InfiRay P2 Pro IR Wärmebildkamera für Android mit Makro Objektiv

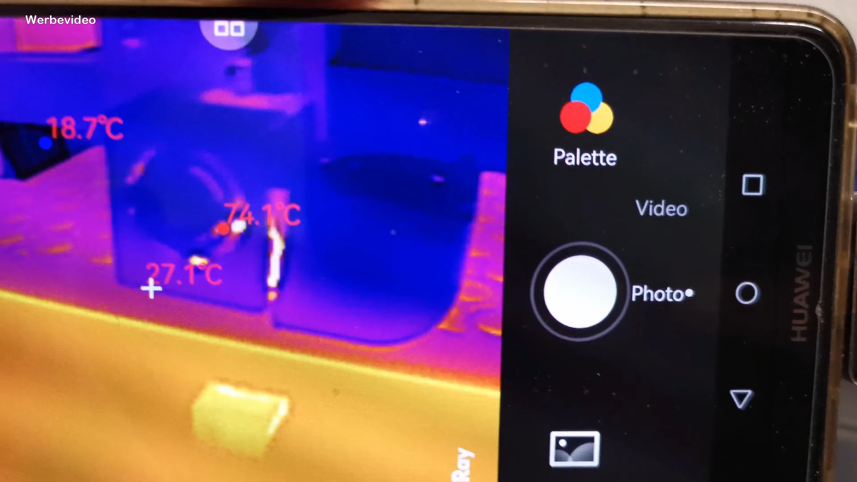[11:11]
On screen: spot 27.1°C, max 74.1°C, min 18.7°C
Und selbst das, was er gerade ausdruckt, ist hier dann auch warm, sage ich mal.
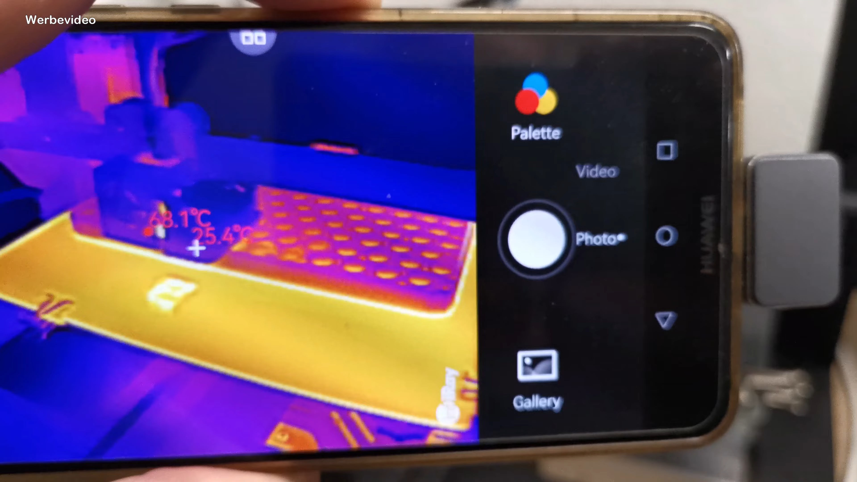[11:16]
Und hier auch die Motorelektronik hinten,
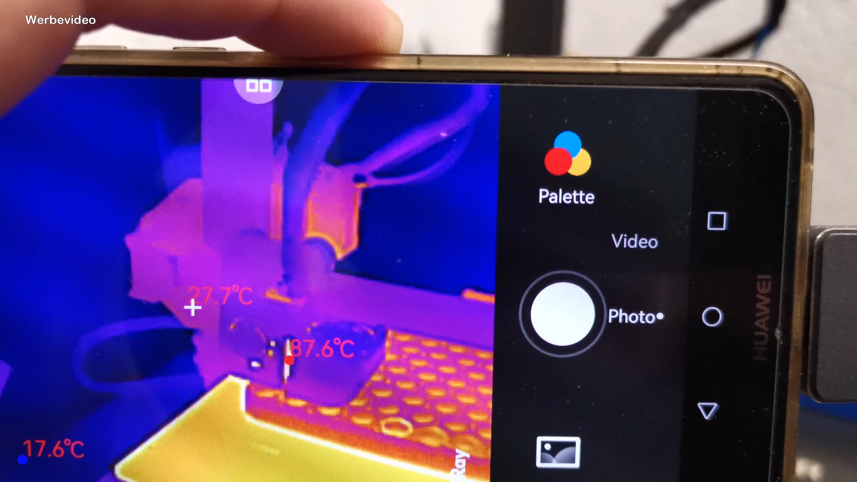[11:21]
On screen: spot 27.7°C, min 17.6°C
wo die Schrittmotoren sind, die das Ganze hin und her bewegen, werden dann als warm logischerweise wahrgenommen. Und so könnt ihr dann jederzeit überprüfen, ob euer 3D-Drucker funktioniert.
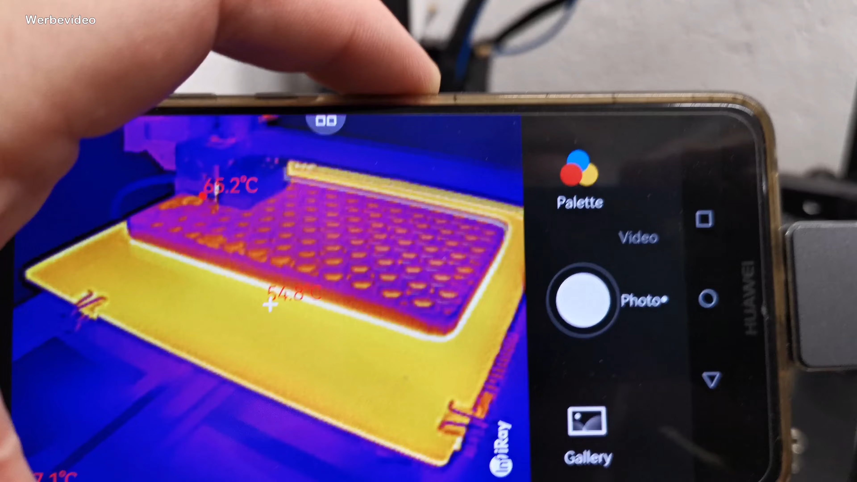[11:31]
Und na gut, man kann auch gegenfassen, dann merkt man auch, ob es warm ist.
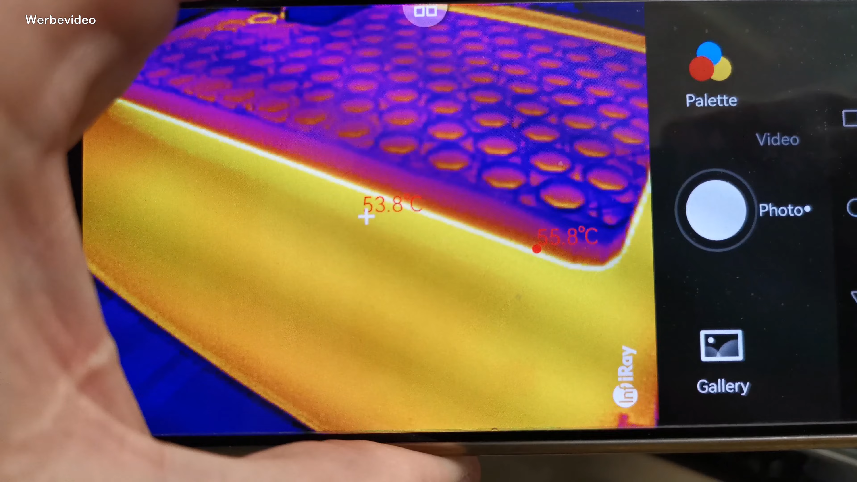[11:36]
On screen: spot 53.8°C, max 55.8°C
Aber so sieht man eben die Oberflächentemperaturen, die jetzt hier mit 53, 54 Grad angegeben sind.
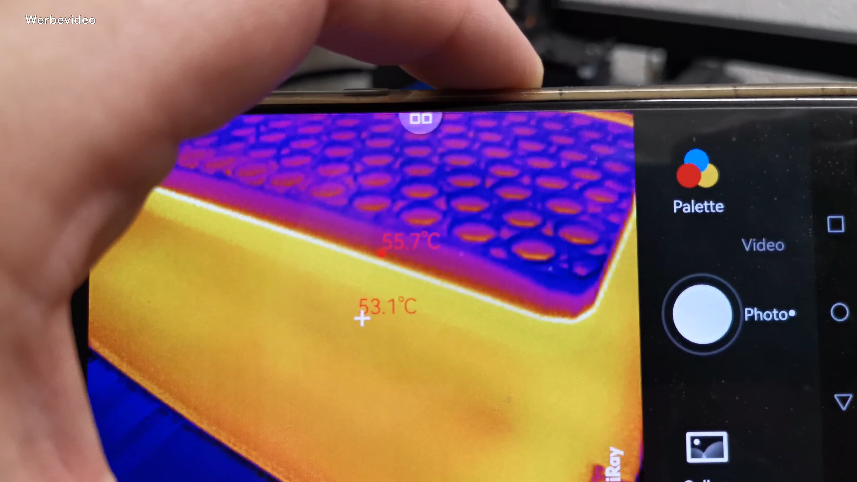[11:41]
On screen: spot 53.1°C, max 55.7°C
Das wird wirklich der Wärme hier auch entsprechen. Und da, wo es eben dann draufdruckt, da sollen eigentlich 60 Grad herrschen.
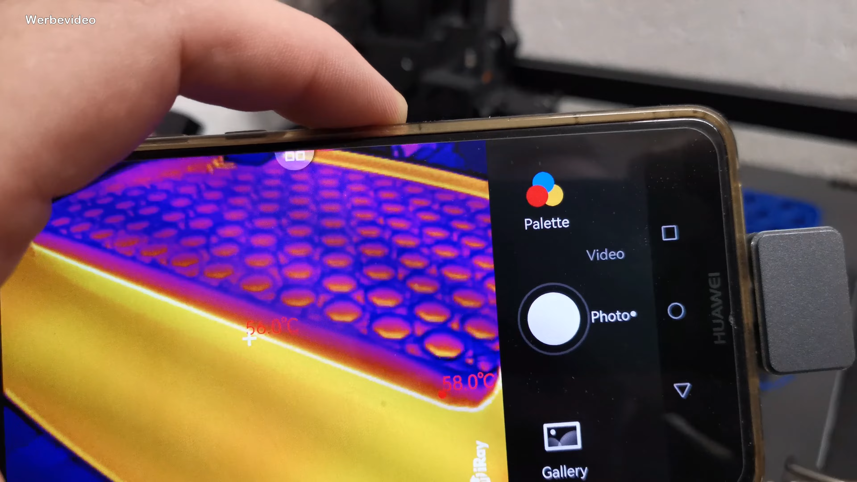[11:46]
Also wirklich eine interessante Sache.
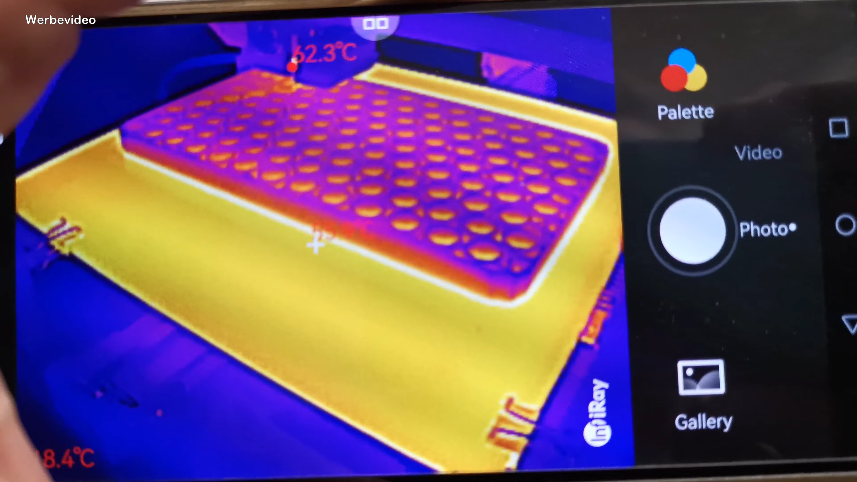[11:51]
Und schaut euch wirklich mal hier diese Auflösung an. Das ist doch wirklich genial.
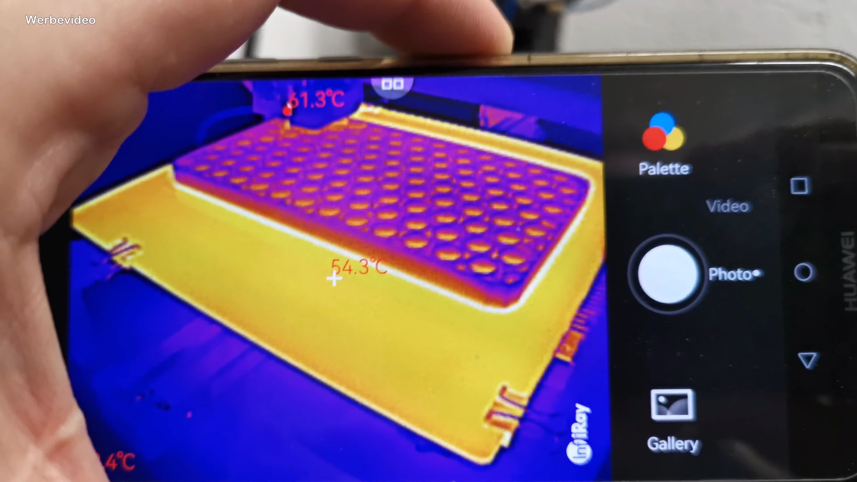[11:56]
On screen: spot 54.3°C
Ja, schaut mal, was man hier sieht. Da habe ich so einen Echo Show stehen.
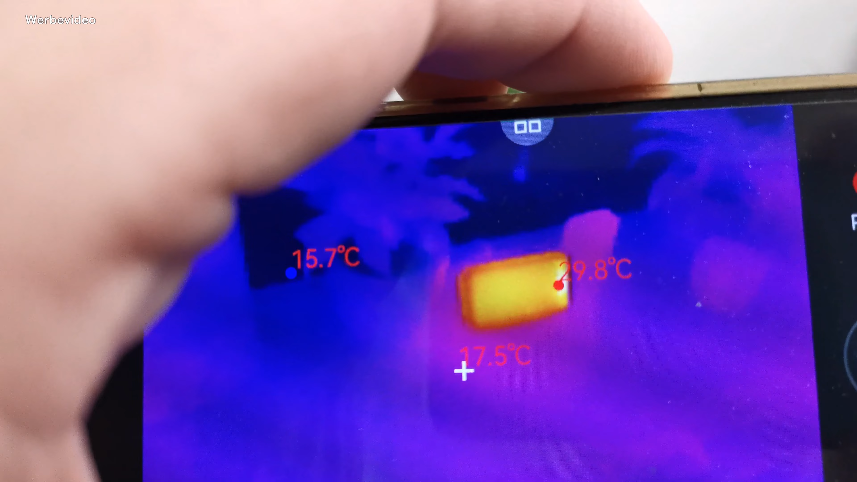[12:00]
On screen: spot 17.5°C, max 29.8°C, min 15.7°C
Und da seht ihr, dass der auch Wärme ausstrahlt.
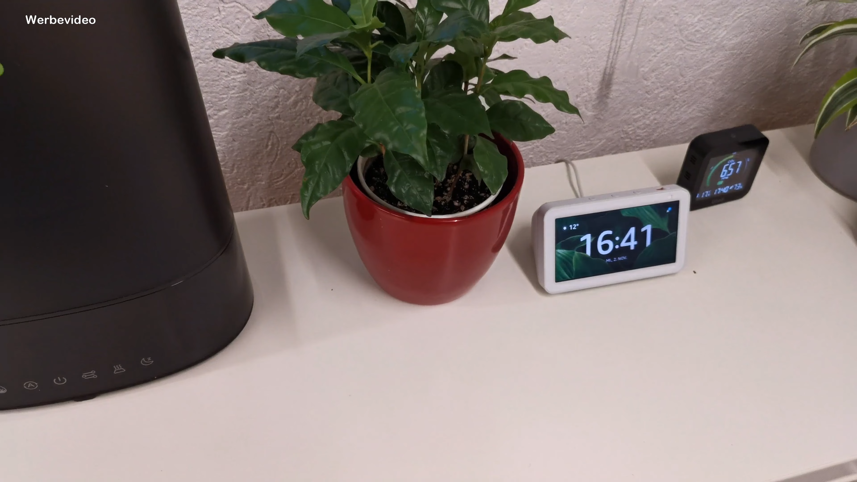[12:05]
Wenn wir uns das jetzt hier mal original angucken, dann sieht das eben so auf der Kommode aus.
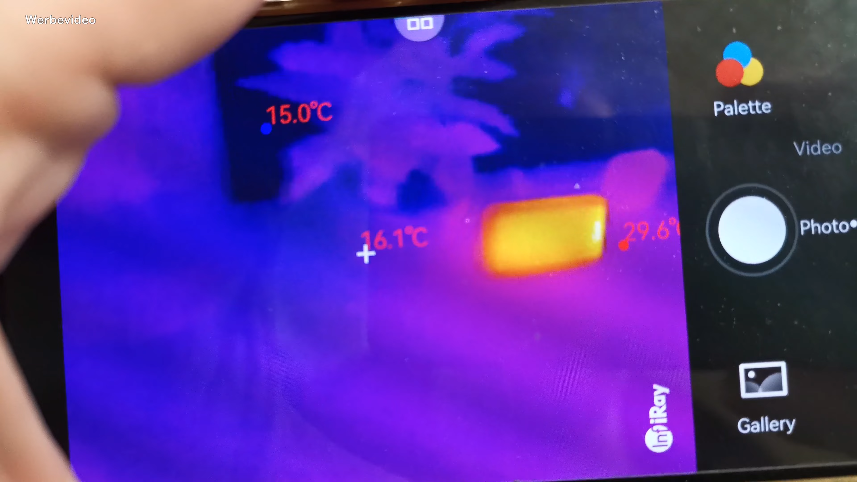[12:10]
On screen: spot 16.1°C, min 15.0°C
Alles andere ist kalt. Und das Elektrogerät, welches in Betrieb ist, hat natürlich Temperatur,
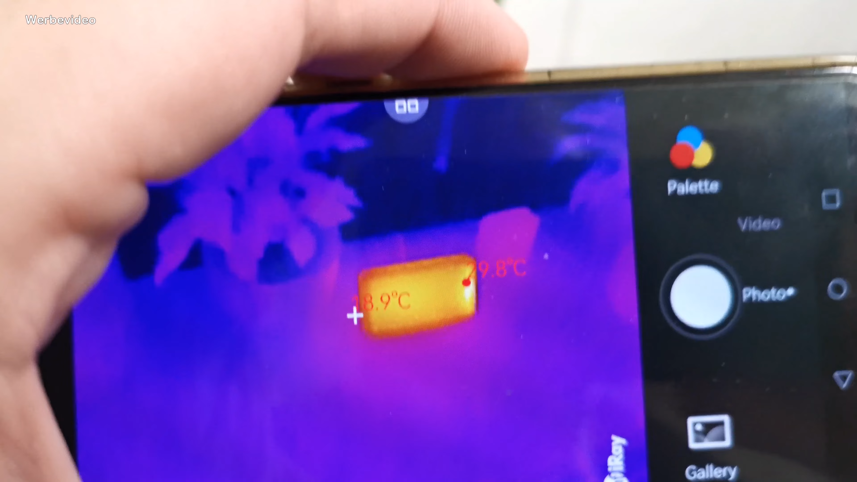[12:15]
weil überall da, wo ein Netzteil drin ist, entsteht natürlich auch Wärme.
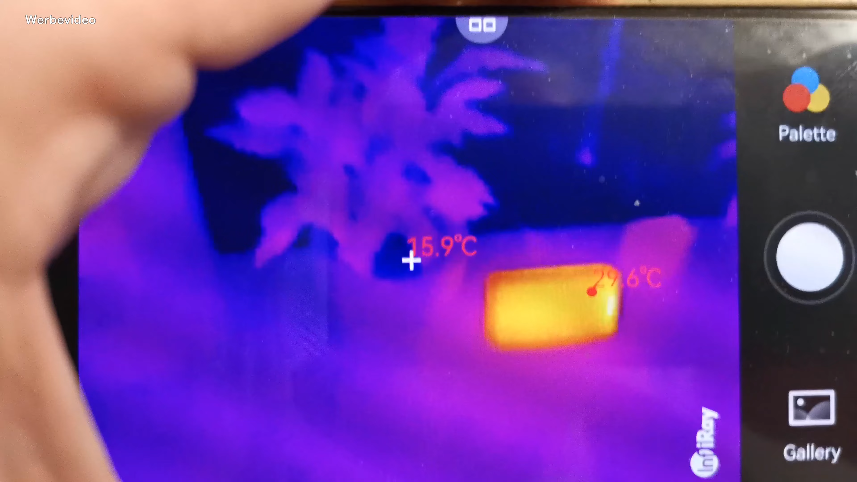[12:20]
On screen: spot 15.9°C
Gucken wir mal ans Fenster. Da ist es eben auch dann sehr, sehr interessant, ob da irgendetwas durchkommt.
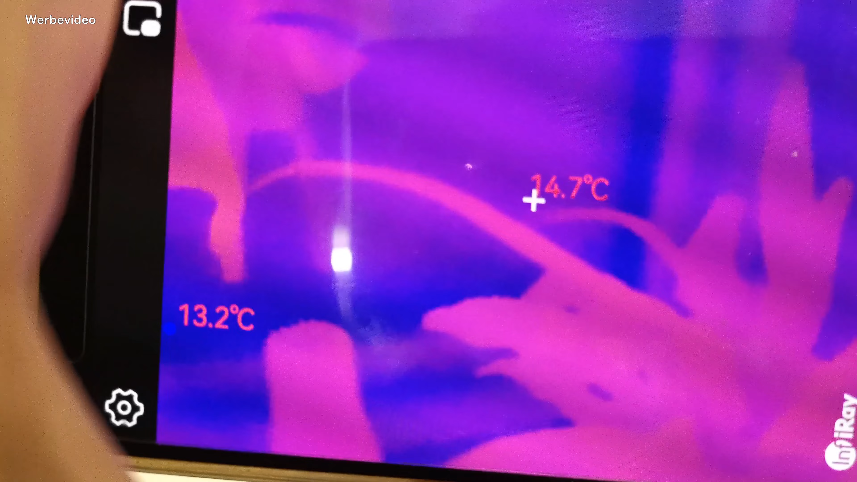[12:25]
On screen: spot 14.7°C
Ihr könnt damit dann die Dichtungen kontrollieren.
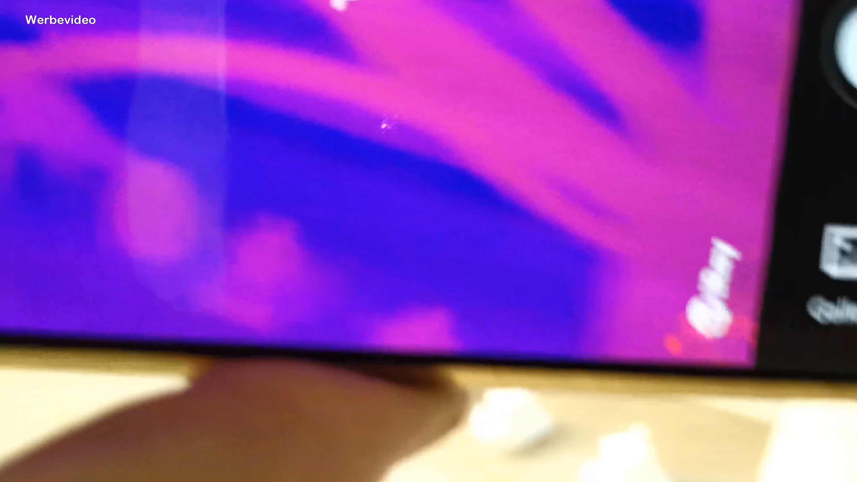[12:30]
Ihr könnt dann eventuell noch einen anderen Farbraum wählen dafür.
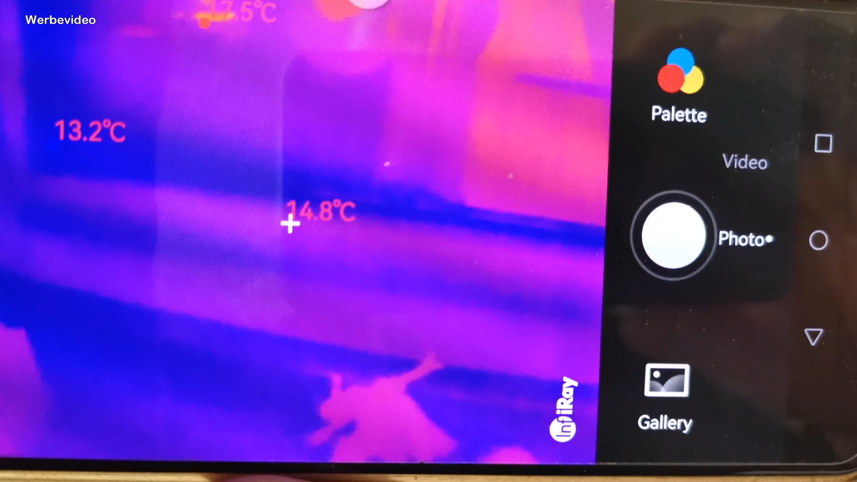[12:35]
On screen: spot 14.8°C
Ihr seht mich jetzt hier in der Scheibe. Und das Handy spiegelt sich in der Scheibe.
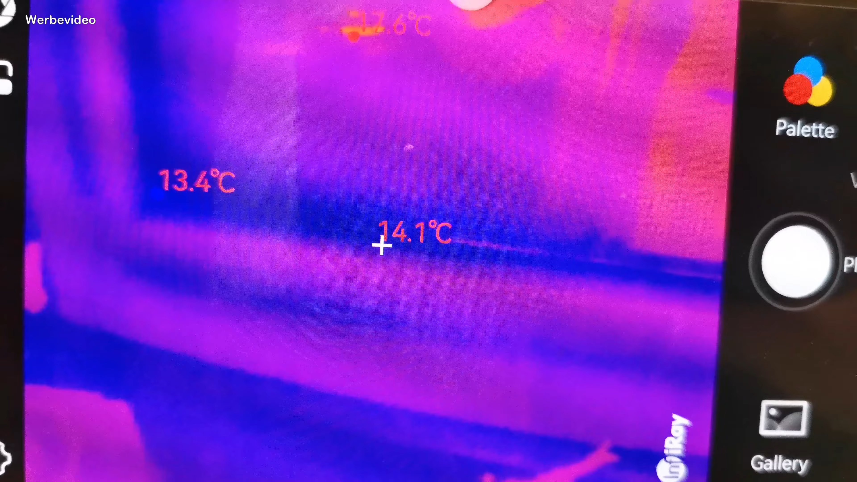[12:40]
On screen: spot 14.1°C
Und ansonsten scheint hier alles dicht zu sein.
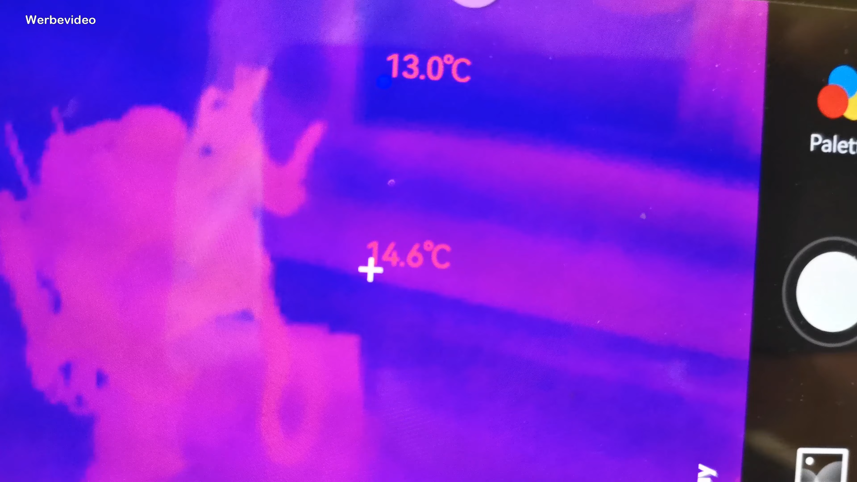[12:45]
On screen: spot 14.6°C
Macht natürlich nur Sinn, wenn es außen wesentlich kälter oder innen wesentlich kälter ist als draußen.